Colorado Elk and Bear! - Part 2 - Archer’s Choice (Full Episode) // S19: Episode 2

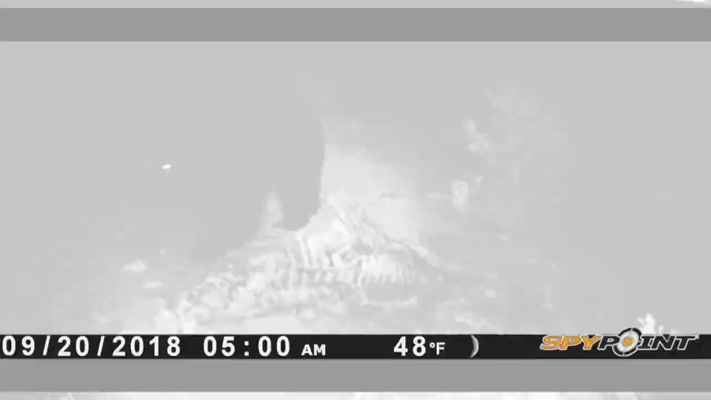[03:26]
Told us a bear was on it right away. Okay, there he is.
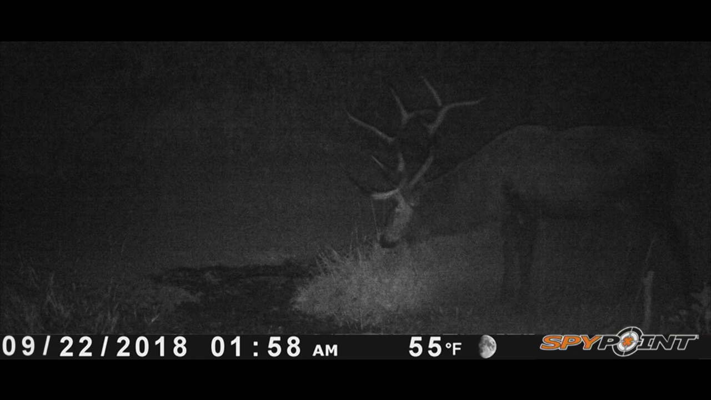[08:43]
You know, and there's another good thing, using your trail cameras, and there's going to be certain pictures that you'll see these elk, and you'll notice that they were wallowing. Right. That tells you that there's water there.